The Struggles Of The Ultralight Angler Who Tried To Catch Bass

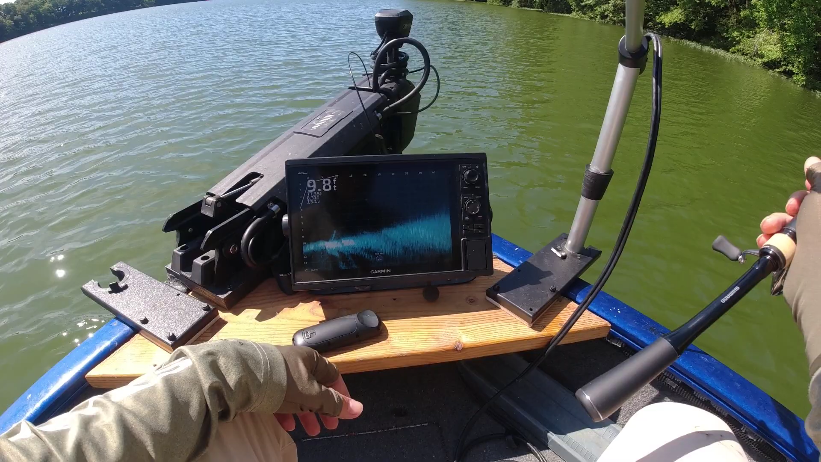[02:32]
throw on top of the fish i don't do this but what i do is look the edge of the weed line is 45 feet away from me there is maybe a few fish in this case right in front of the weed line one is six feet deep